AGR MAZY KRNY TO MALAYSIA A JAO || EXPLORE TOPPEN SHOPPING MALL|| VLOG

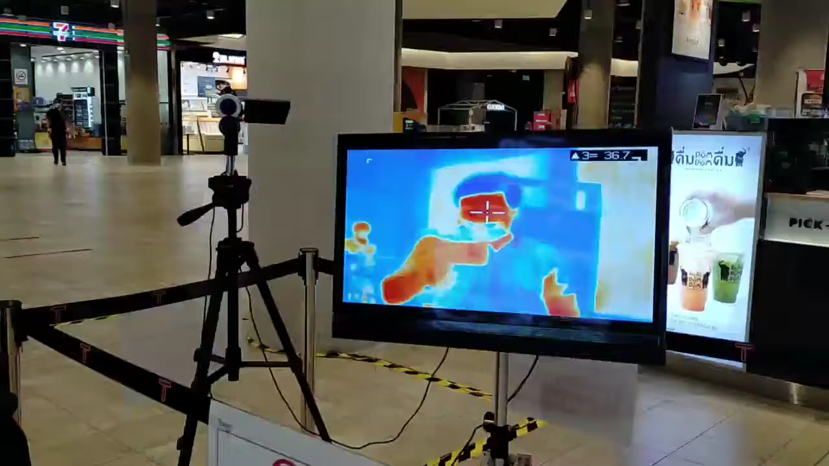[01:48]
टेक्नोलॉजी ये देख रहे हैं आप लोग, मेरा टेम्परेचर सारा कुछ ये मुझे बता रहा है।